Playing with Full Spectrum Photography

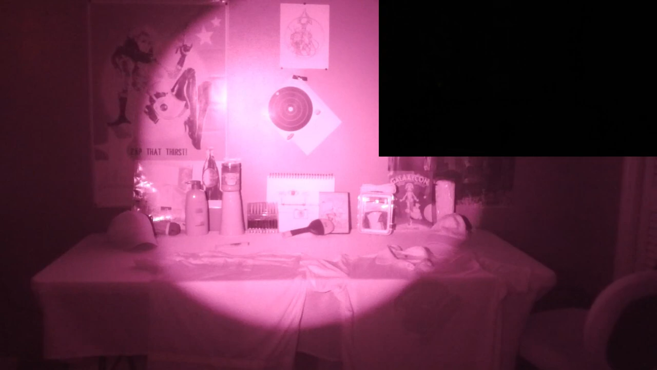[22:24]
This is our IR940 illuminator, okay? Look at that. Regular camera cannot see a darn thing. I can't see any difference. As I'm shining this across the room, no difference. I'm not seeing anything.
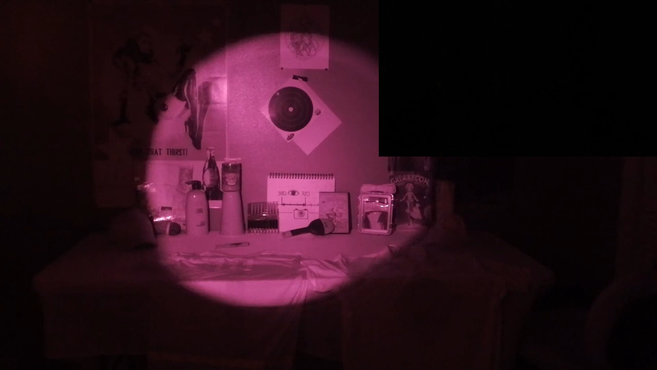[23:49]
You might as well have a semi-transparent mesh like made out of fishing line. So there's our IR, and let's just see how everything can see